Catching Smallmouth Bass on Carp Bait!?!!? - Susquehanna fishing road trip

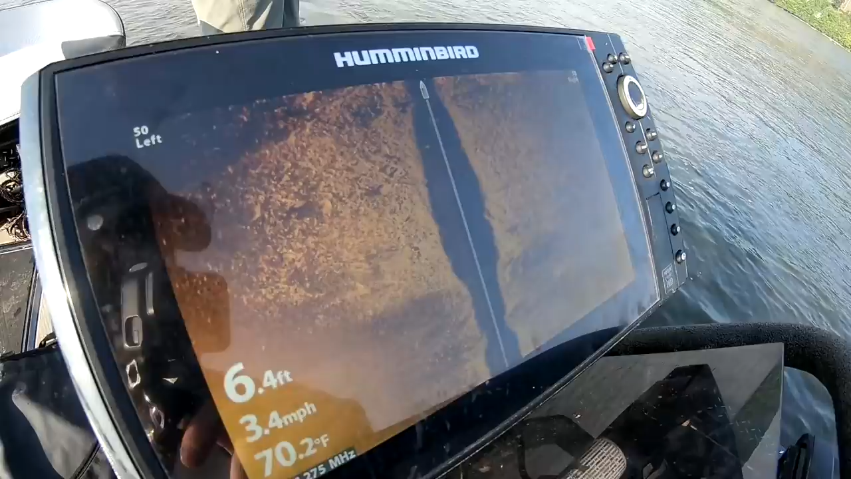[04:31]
On screen: depth 6.4 ft, water 70.2°F, speed 3.4 mph
New Helix 10 side imaging. Yeah, that's pretty good.
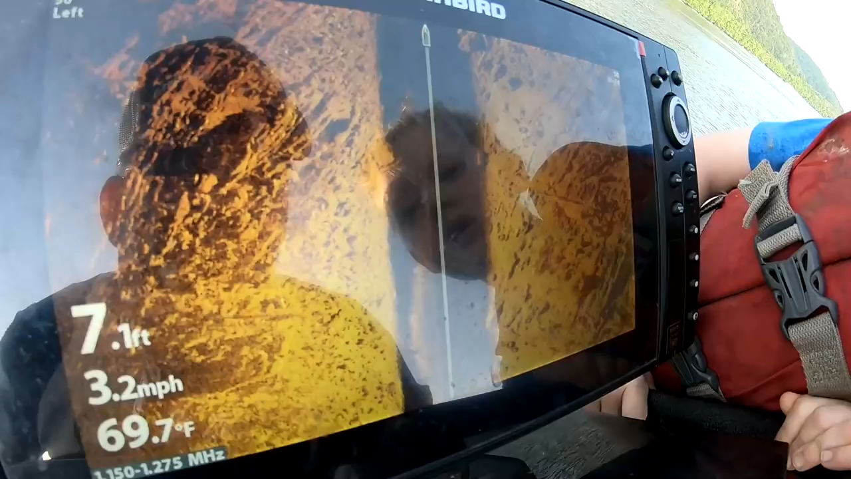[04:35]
On screen: depth 7.1 ft, water 69.7°F, speed 3.2 mph
I'm seeing little stuff right in there, which is probably bass or other things.
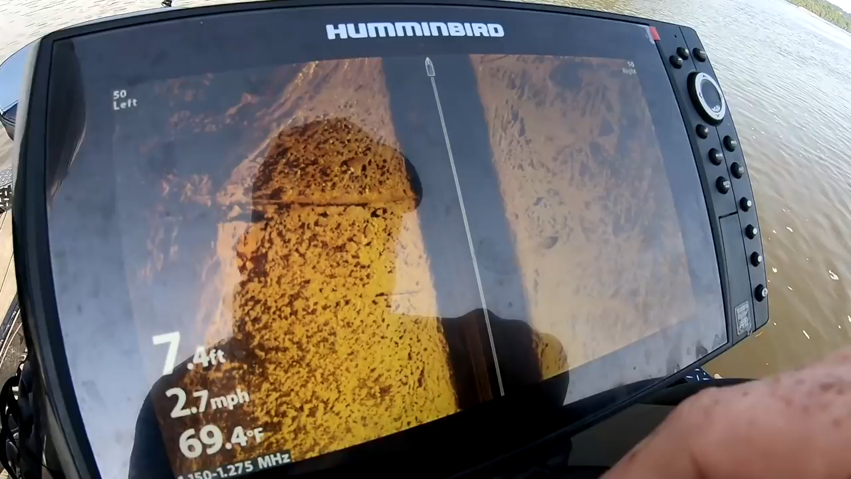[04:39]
On screen: depth 7.4 ft, water 69.4°F, speed 2.7 mph
The bottom looks good. Looks like we got rock and sand. Yeah. And that sand's what we're gonna want.
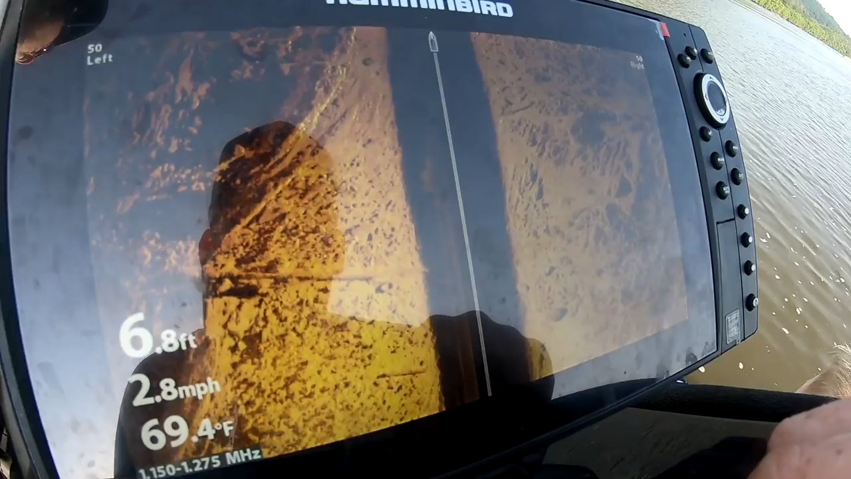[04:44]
On screen: depth 6.8 ft, water 69.4°F, speed 2.8 mph
Yeah. Check out this side imaging sonar. That's a tire, that's a tire, and that's a tire.
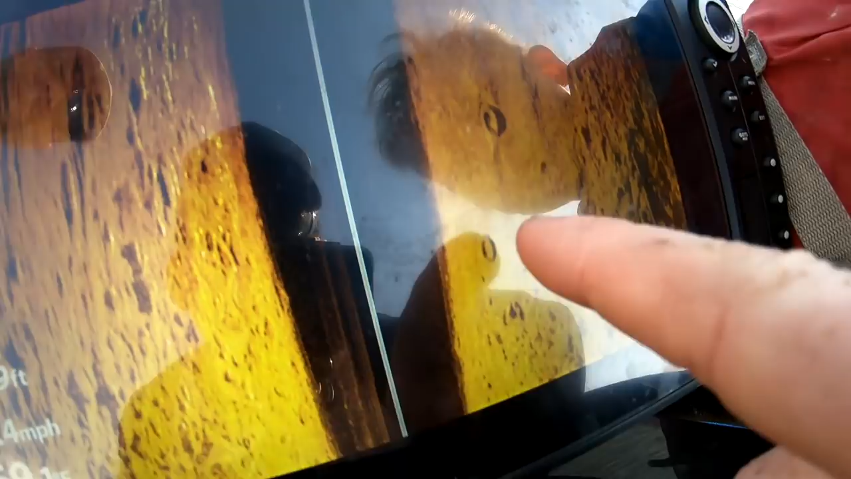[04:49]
There's three tires on the bottom. And there's a tire right there. That's a rock. Hold on.
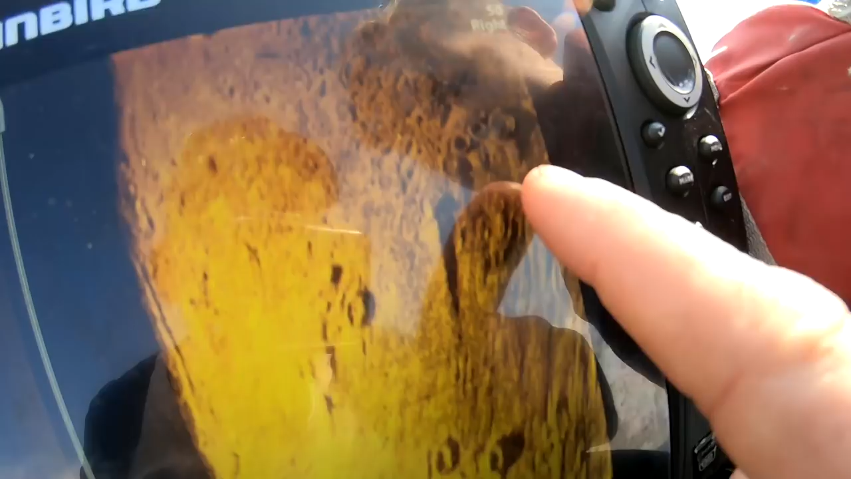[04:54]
There are four tires on the bottom of the... There's tires. Man, look how many tires there are down here. Tires I don't know tires. What
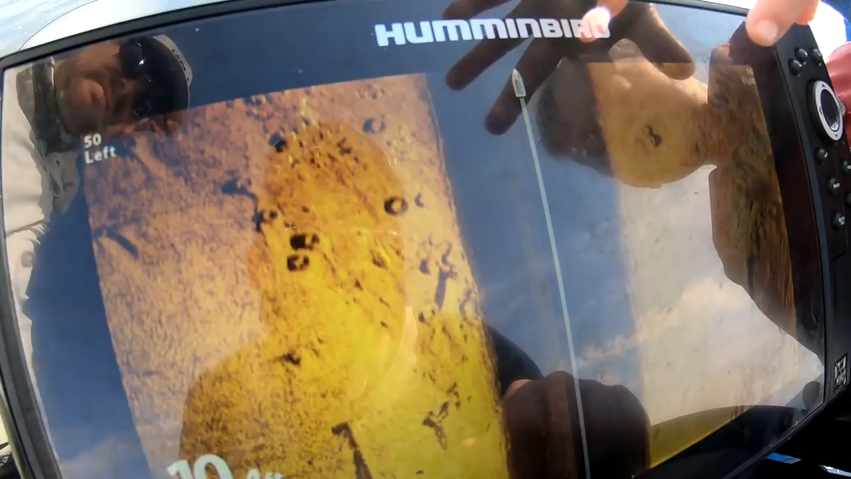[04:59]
what you guys are doing here in Pennsylvania.
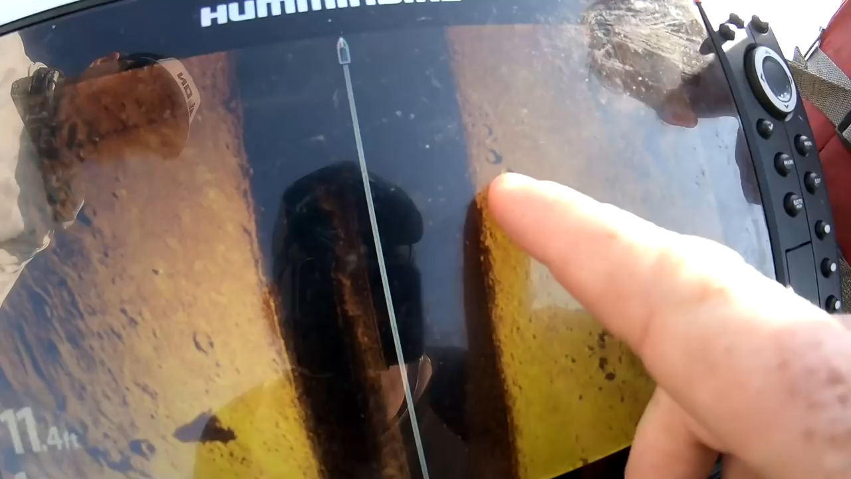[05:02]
That right there is a fish of some sort, right there.
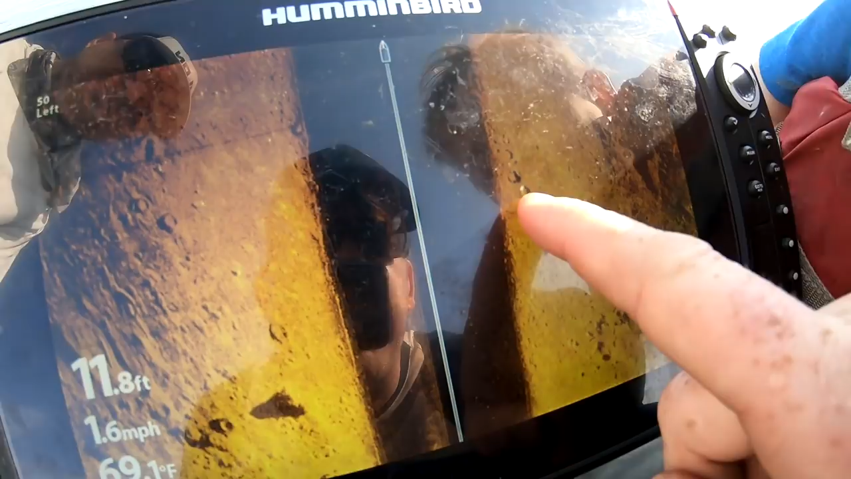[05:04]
On screen: depth 11.8 ft, speed 1.6 mph
That's a deep. And that's tire. See, I can see the shadow. Hydraulic anchors.